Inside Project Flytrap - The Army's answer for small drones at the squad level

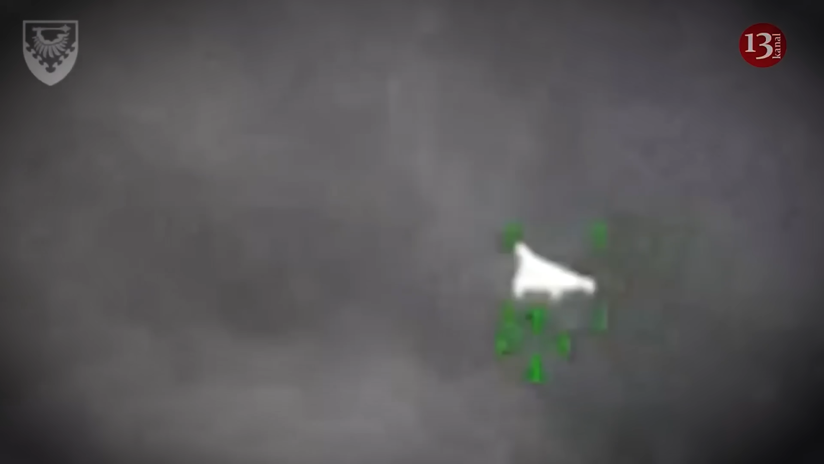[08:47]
Against the sky, a lot of these small drones are just invisible to the naked eye,